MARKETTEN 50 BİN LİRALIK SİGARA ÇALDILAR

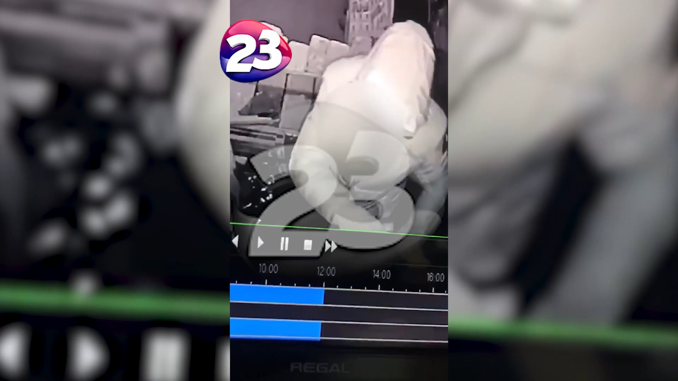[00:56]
Keşfe gelirler tabi. Otomolarında fotoğraf çekiyor. Yüzünü görünüyor.
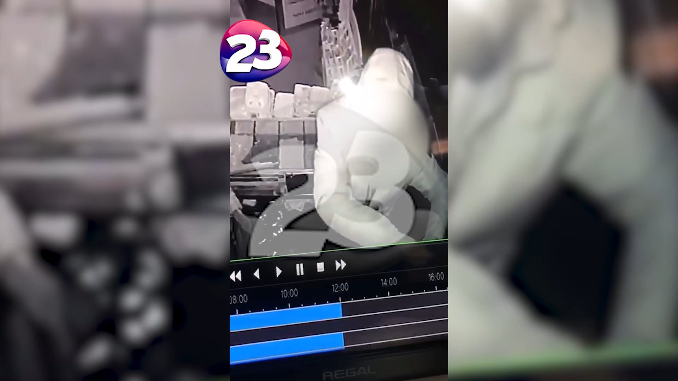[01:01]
Yüzünü görünüyor. Efendim. Hiç kamerayı görmeler mi onlar? Onlar görüyorlar abi kamerayı.
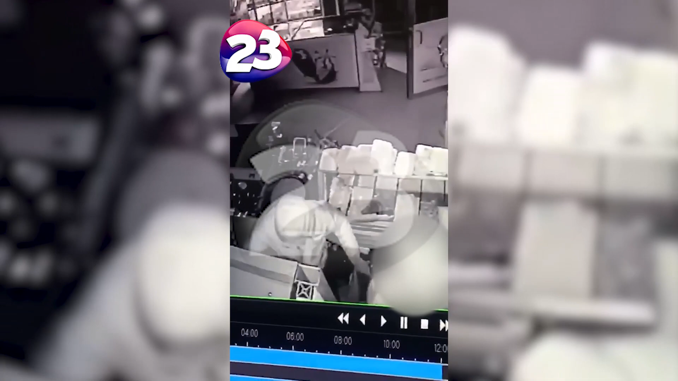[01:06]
Onlar bilerek baktılar kameraya. Yüzünü görünüyor. Sen nasılsın? Küçük ya.